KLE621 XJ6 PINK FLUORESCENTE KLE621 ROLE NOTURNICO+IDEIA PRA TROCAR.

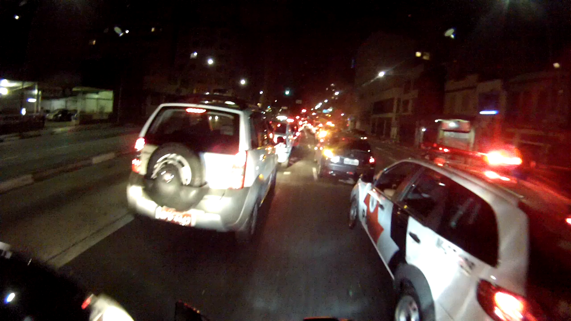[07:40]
La polícia. Que passa com la polícia. Hoje na Imigrantes foi legal, viu, mano? Foi o corredor da Orations.
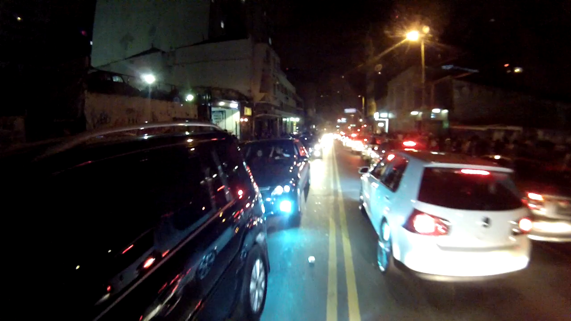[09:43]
Ah, fila pra entrar, fila pra entrar, fila pra entrar. É no teatro, é bar, não é, é, é.
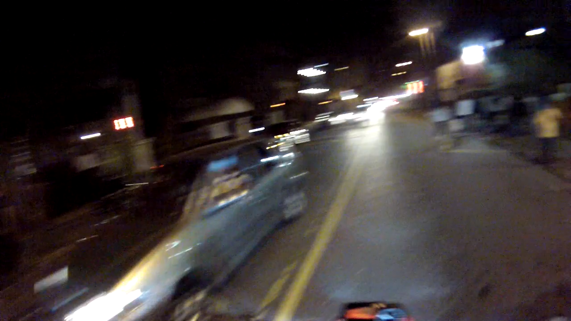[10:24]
vocês verem, né? Porque foi viajar de gente. Só que tem gente pra caramba aqui na Rua Augusta, como sempre. Como sempre. Calma aí, tiozão. Parece que está faltando Energize aqui. Ó, paleira, ó. Um pouquinho pra lá, tio.